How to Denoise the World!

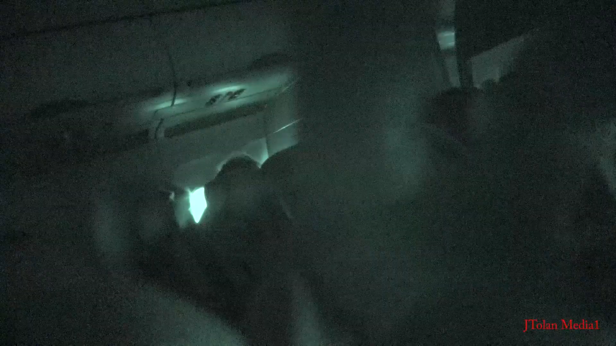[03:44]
so I'm switching my camera to night
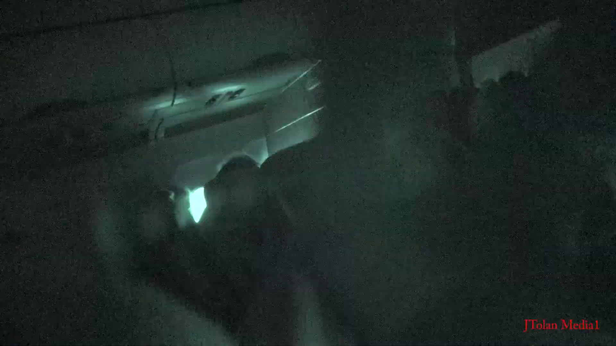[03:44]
shot mode
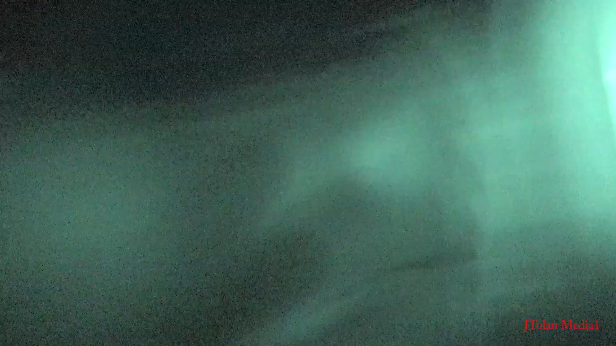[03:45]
and putting on a 950 nanometer